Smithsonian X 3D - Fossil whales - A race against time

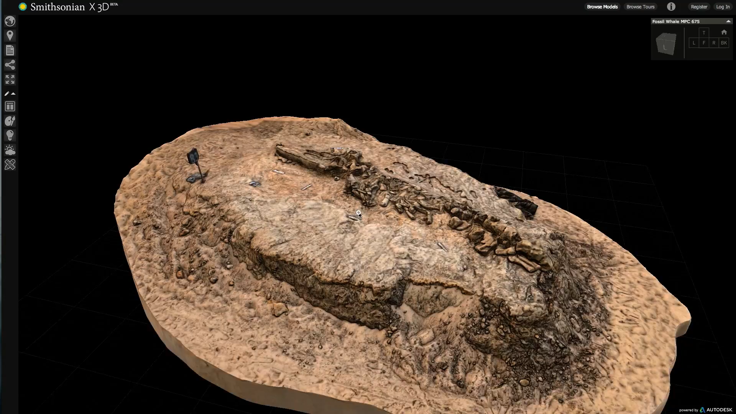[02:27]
We can translate it into a variety of outputs one of which is 3D printing and what's very exciting is that we're going to be able to print one of the best preserved fossil whale skeletons.